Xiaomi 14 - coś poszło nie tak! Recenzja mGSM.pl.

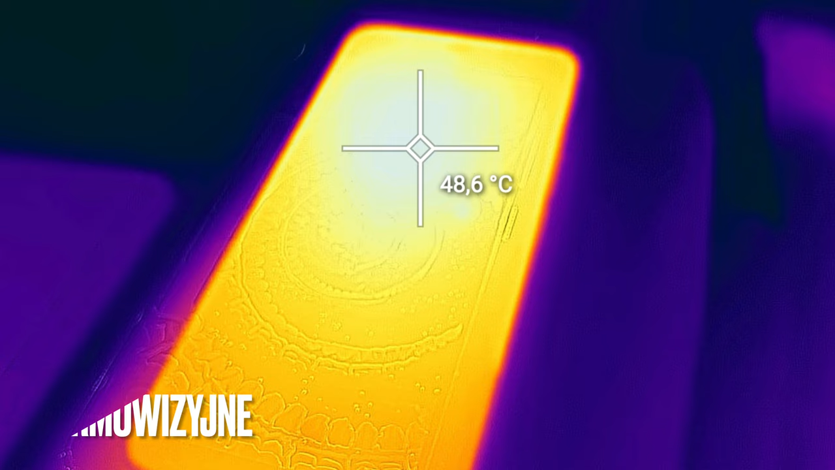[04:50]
On screen: spot 48.6°C
Nie ma rewelacji, ale dramatu strasznego też nie ma. Jest to telefon z tych cieplejszych, ale nie przeginających zanad to.